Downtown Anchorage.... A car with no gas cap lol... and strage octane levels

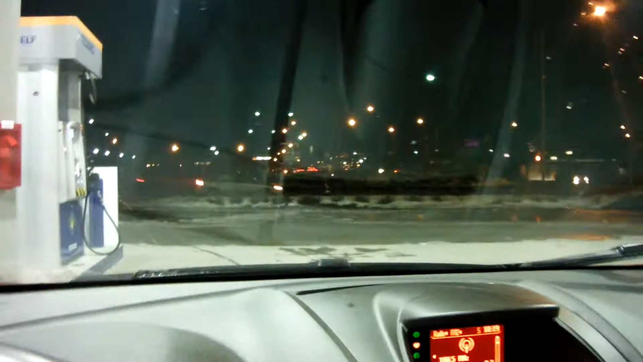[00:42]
and it is very, very dark out here, but now I'm in city. An hour or two, I will not be in city no more.